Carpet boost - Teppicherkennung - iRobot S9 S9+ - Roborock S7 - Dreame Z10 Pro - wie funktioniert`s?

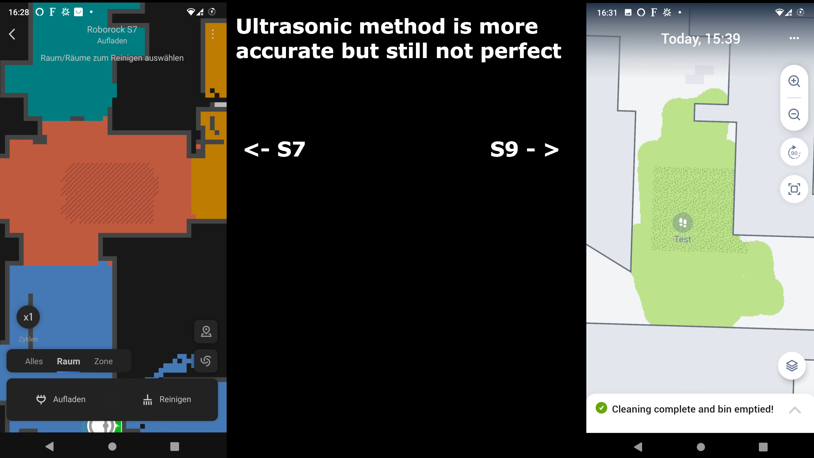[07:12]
Wie funktioniert das Ganze? Und zwar sendet dieser Sensor eine Ultraschallwelle aus. Es wird geschaut, wie lange braucht die Ultraschallwelle, bis sie wieder am Sensor ankommt. Und wenn es dann Änderungen in den Laufzeiten gibt, das heißt, wenn sich die Laufzeit verkürzt, dann geht der Roboter davon aus, okay, unter ihm befindet sich ein Teppich. Eben, wenn wir von Hartboden auf Teppich wechseln, haben wir auf Hartboden die Laufzeit X und dann eben auf Teppich die Laufzeit, die etwas kleiner ist als X,